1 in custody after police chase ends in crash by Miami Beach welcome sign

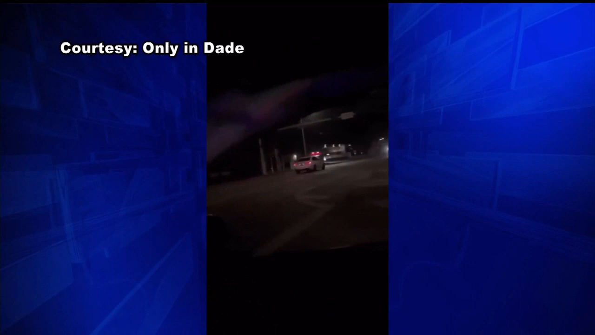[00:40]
A hot pursuit happening in Miami-Dade as an alleged getaway driver in an armed carjacking takes police on a chase. Part of the chase caught on cell phone video seen on only in Dade's social media pages. The driver, police say, in his own BMW, leading Miami-Dade and Miami cops to Miami Beach via the Julia Tuttle.